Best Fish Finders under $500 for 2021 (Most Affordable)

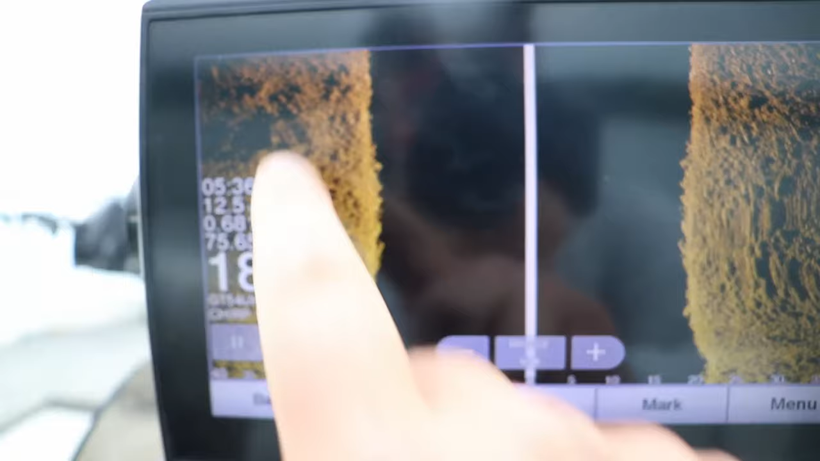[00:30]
That is what gets you into the side imaging market of the fishing electronics. The reason side imaging is so important is you're able to cover a lot more water in a short amount of time.
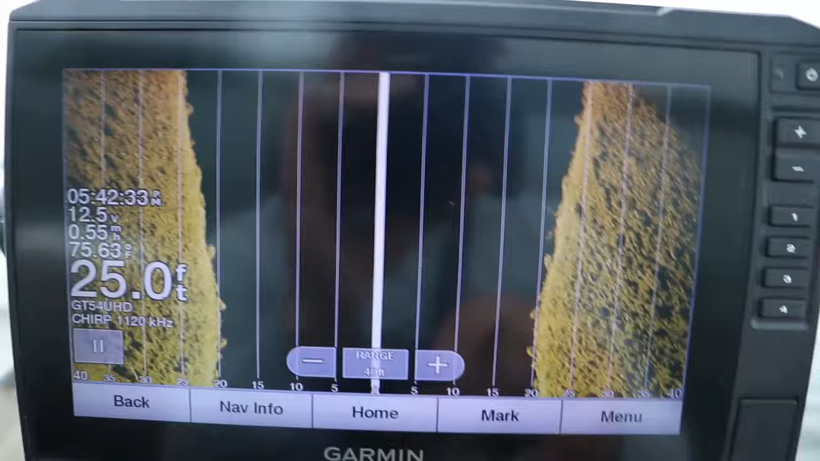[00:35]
On screen: depth 25.0 ft
And being able to do that, finding brush piles, rock piles,
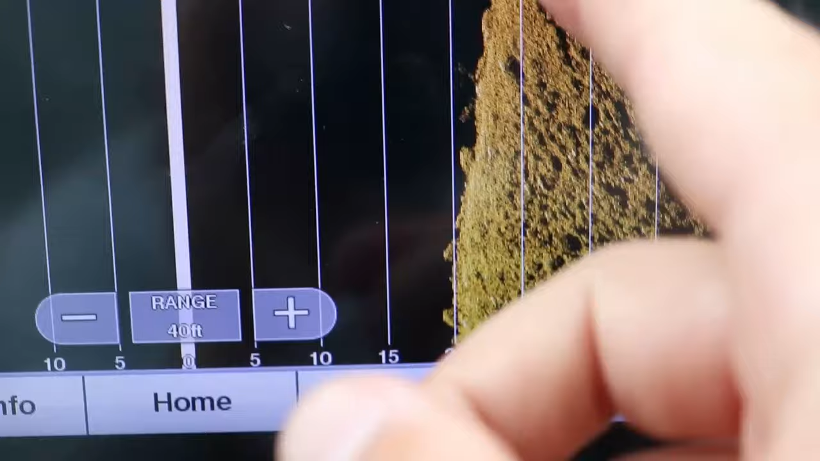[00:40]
weed edges, you're going to be able to find fish a lot faster than with just 2D or down imaging.
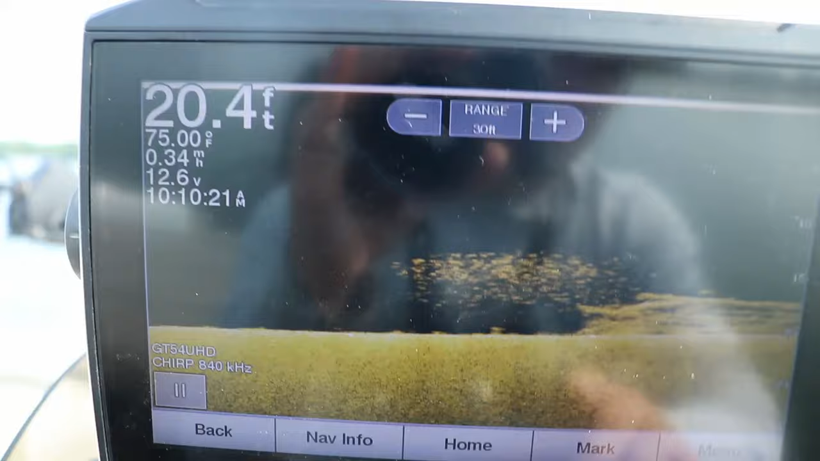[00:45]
On screen: depth 20.4 ft, water 75.00°F
So being able to buy into that side imaging market, in my opinion, is very, very valuable.
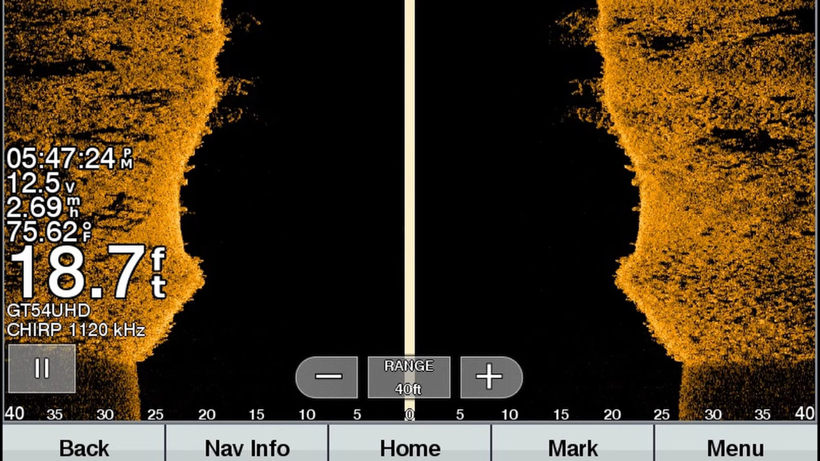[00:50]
On screen: depth 18.7 ft, water 75.62°F, speed 2.69 mph
But speaking of value, here's what I would demand out of a unit if I'm spending $500.
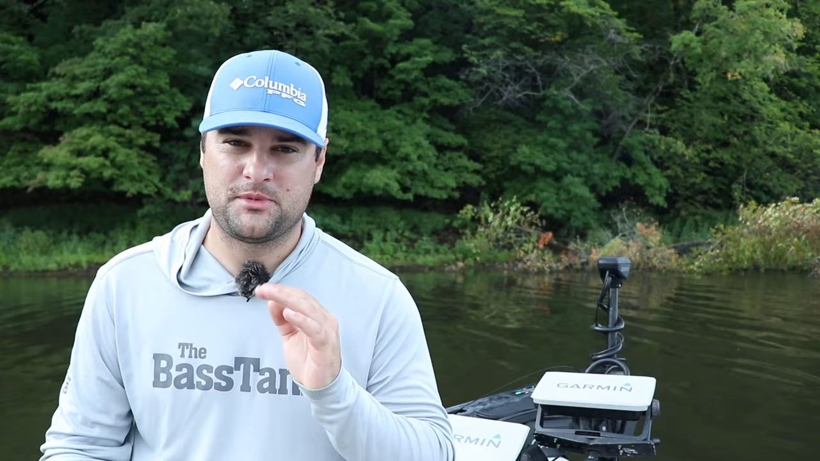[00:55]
First thing it has is 2D traditional sonar. All of these units have it.
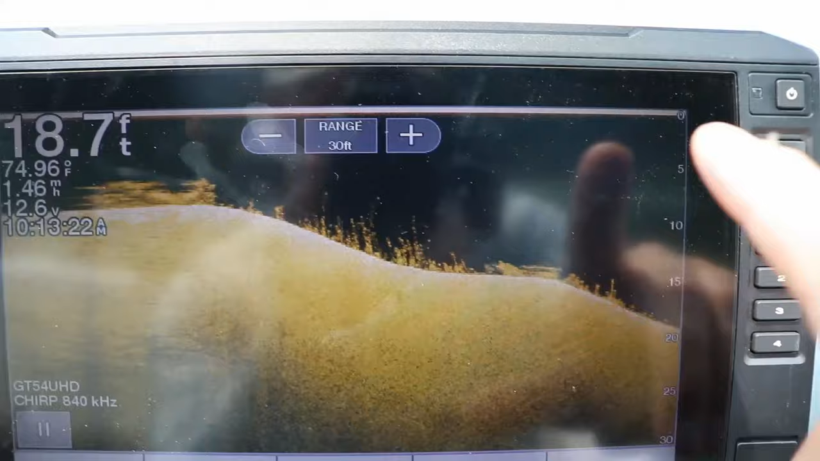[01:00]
On screen: depth 18.7 ft, water 74.96°F
They have some form of down imaging, down scan, or down view technology. Garmin calls it clear view.
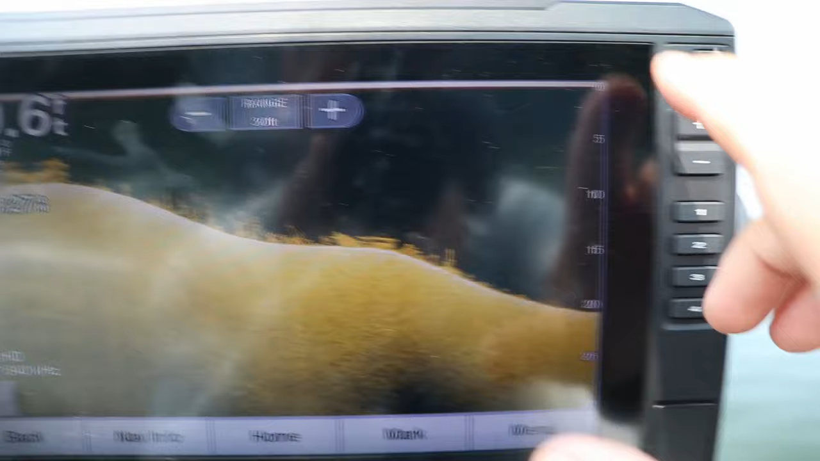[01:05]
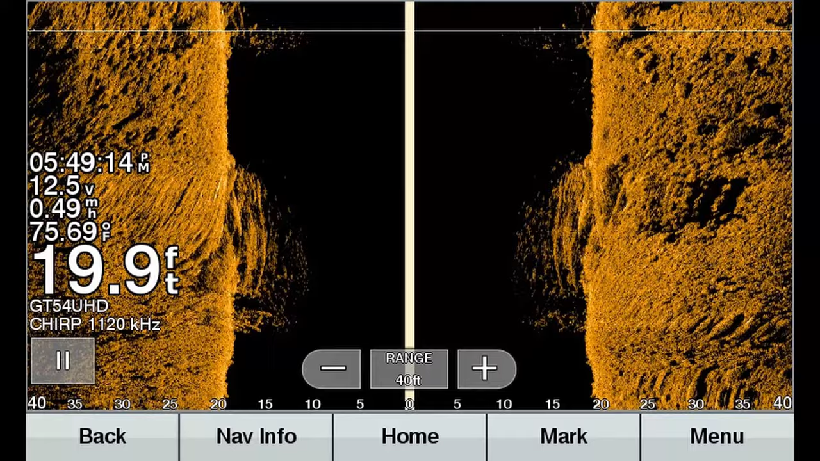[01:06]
On screen: depth 19.9 ft, water 75.69°F, speed 0.49 mph
They also have side imaging, like I already talked about.
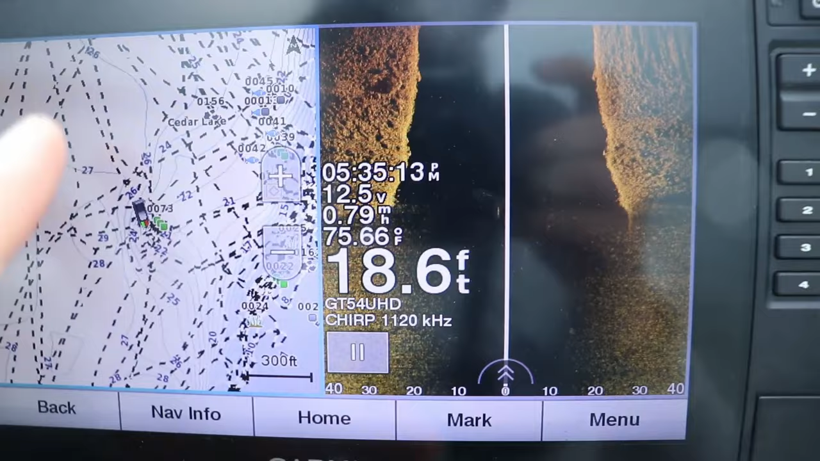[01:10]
On screen: depth 18.6 ft, water 75.66°F
And they should have not only just a GPS function, but also a built-in contour lake map system.
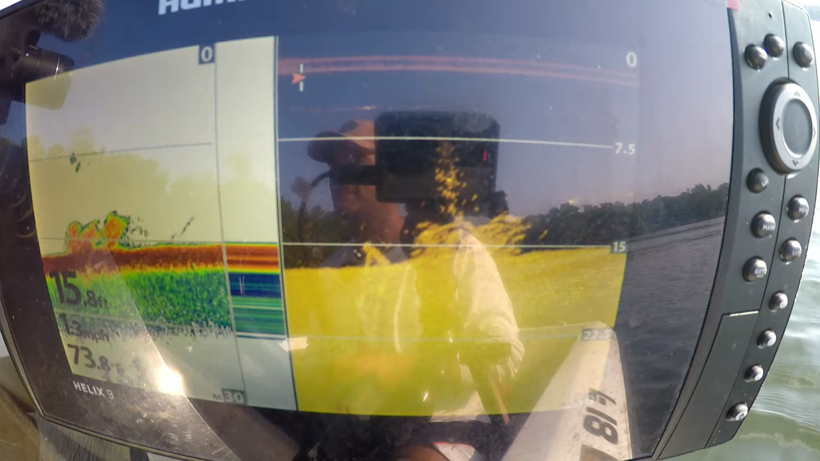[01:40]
This isn't mega imaging. It only offers the 455 or 800 kilohertz side imaging and down imaging. But it still gives a very crisp, clear picture. Helps you find fish. It's actually one of the original fish finders that I used to have on this boat.
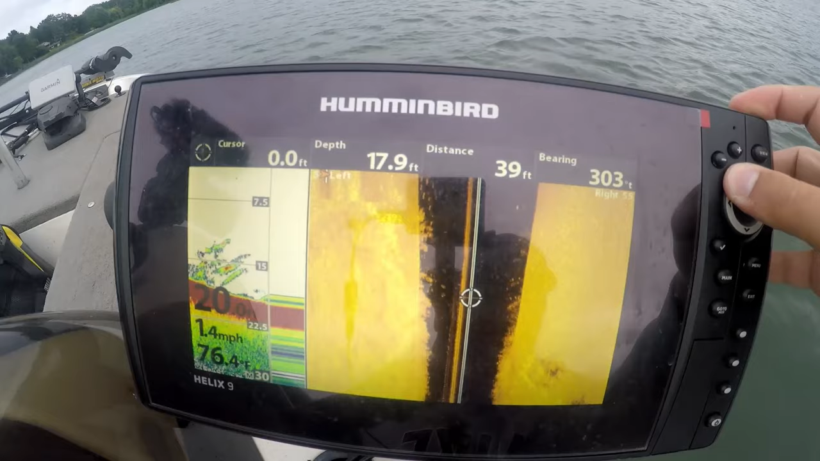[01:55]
On screen: water 76.4°F
It's a great unit if you're just starting out in the fish finder market. It comes with built-in Humminbird base map system. I think it's over 10,000 lakes already built out and contoured for you.
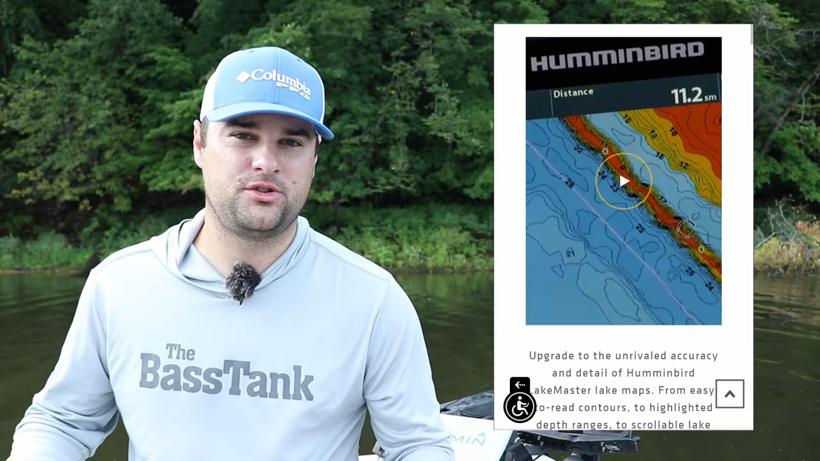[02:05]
Cool thing about Humminbird as well is it can take both a Lake Masters chip and a Navionics chip.
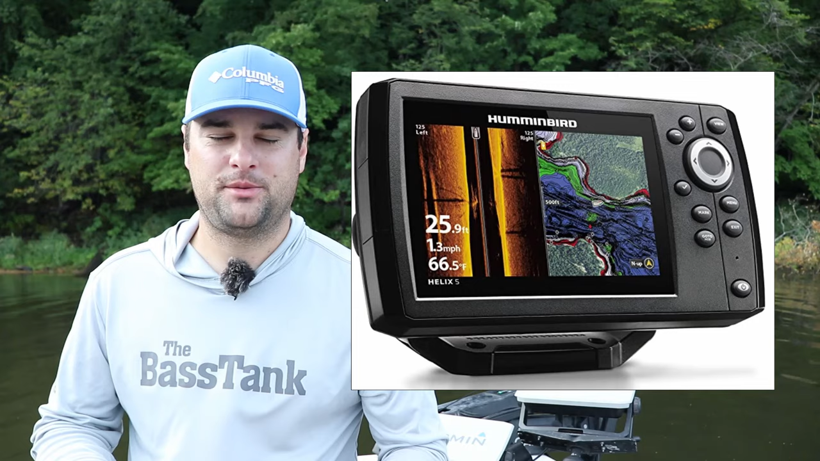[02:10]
On screen: depth 25.9 ft, water 66.5°F, speed 1.3 mph
There's a little SD, micro SD card slot, I believe,
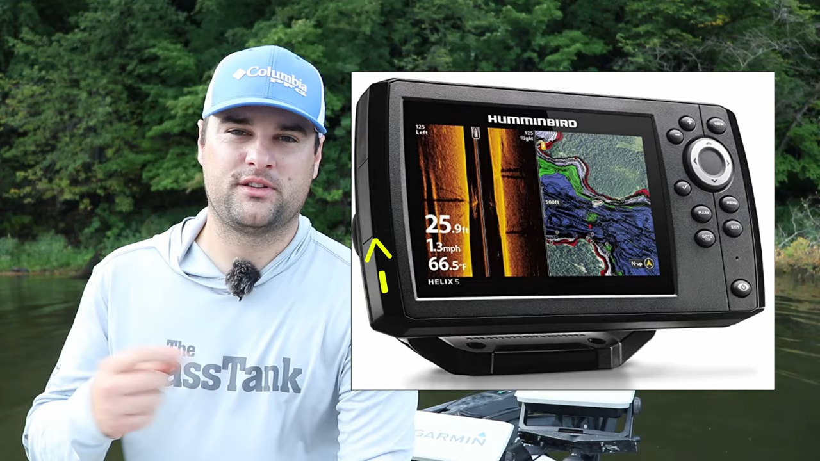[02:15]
On screen: depth 25.9 ft, water 66.5°F, speed 1.3 mph
on the left side of the unit that accepts these Navionics or Lake Masters chips. So you can upload new maps if you need to.